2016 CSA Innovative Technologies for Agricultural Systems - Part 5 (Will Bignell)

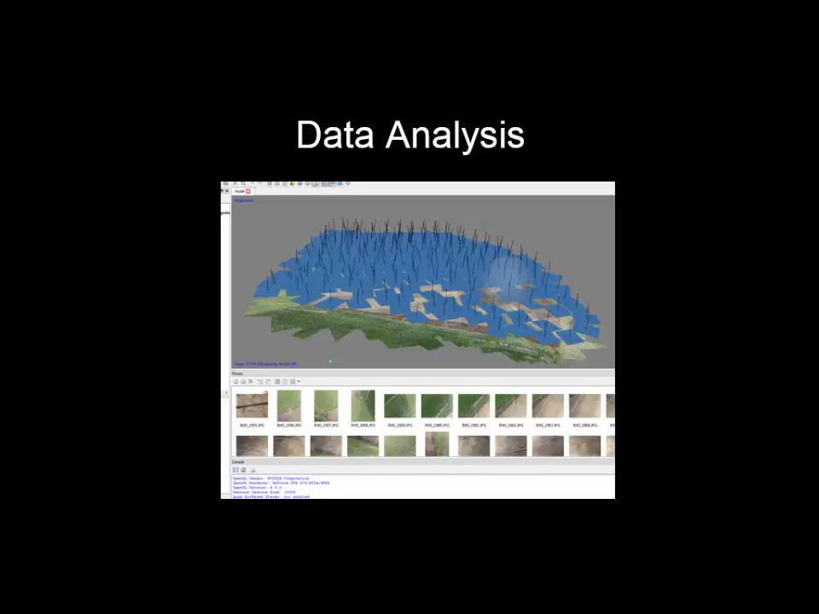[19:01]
The angles there show which axis it was taken on because the drone has a GPS and triggers it, writes all that data to the photo. There they all are along the bottom. Then you stitch it together. This is a pre-processing so it looks awful. But you can stitch it together. That's a 130 hectare corner of a big pivot, kilometre long pivot. So, it's, you know, nearly a third of it sitting in there. So,
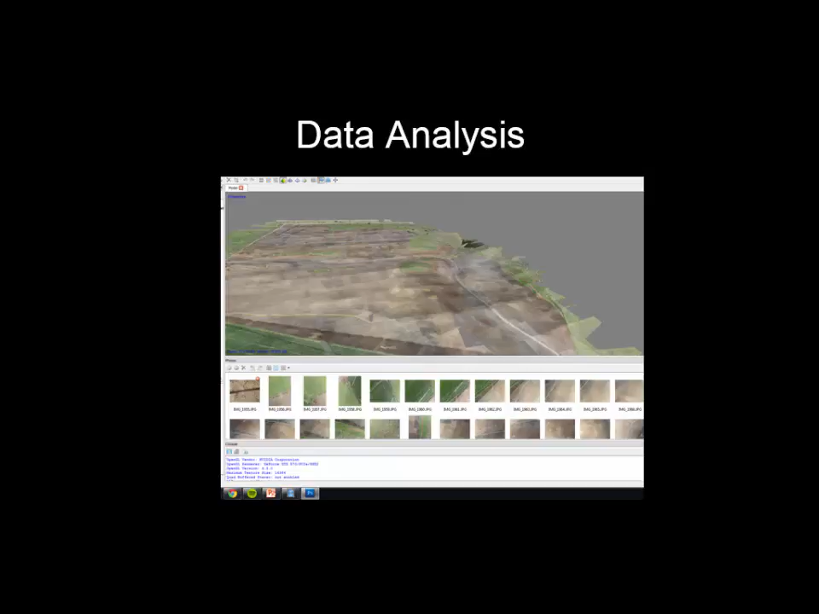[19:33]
we were mapping exclusion zones for a variable rate job plus some of these soil type variations you can see for their variable rate package for poppies. So, you can pull the data into this big 3D model which is quite cool. What you're actually making is what they call a dense point cloud. So, this is one here.
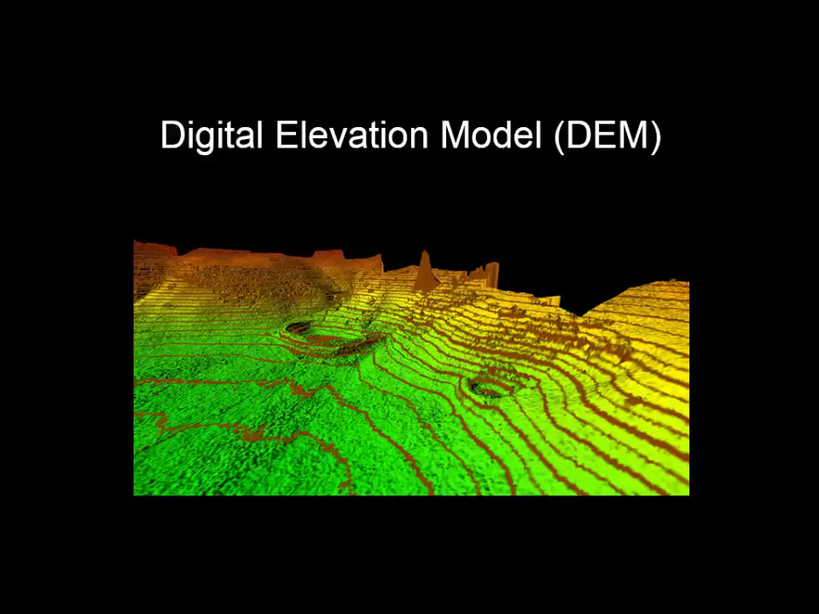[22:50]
So, you know, sort of see a more modern dam which was done with a GPS bucket on an excavator that matches the contour. You can start doing farm planning out of this. So pivots going up hills. Vehicle rollover risks. Slope erosion risks. All that sort of stuff. What you do with it. Digital elevation models. Again, this is this stockpile that I showed earlier. So with this online tool, any crappy computer can use it. Part of it's delivering your data to your client. Click, draw around the box of it. And there's your cut volume. So I've got 2,000 cubic metres still sitting there on my steps. And the dozer driver told me he pushed out 2,000. But I've already got rid of 1,500 out of there. So I actually had 3,500 cubic metres sitting against it. Which knocks down your cost per metre off the blade quite a bit.
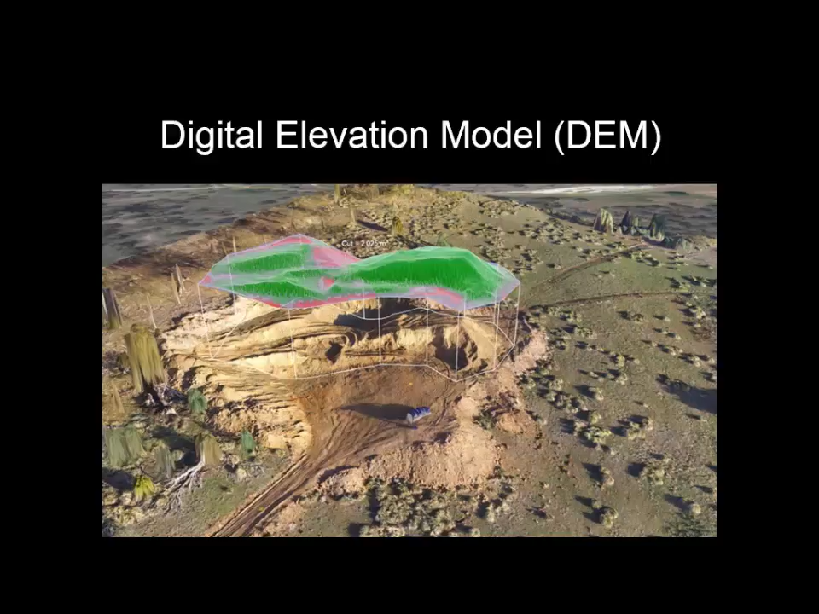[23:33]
And actually helps you plan and say, right, we've got this much. I can actually do X amount of road, budget for that. So all this sort of stuff, it's how you use it. That's what the key is. Drainage simulation. Again, red areas are high flow. Probably look at this and just trip out. But what happens is the paddock's draining. This is a hilltop here, a ridge. So it runs down one valley, runs off these banks and out here. And this runs the other way. So red's high is wet areas. And I can vouch for you. You get bogged when you try and drive through that a couple of weeks ago. It's really wet. These areas all get wet. And what you do from that then is start working up drainage plans,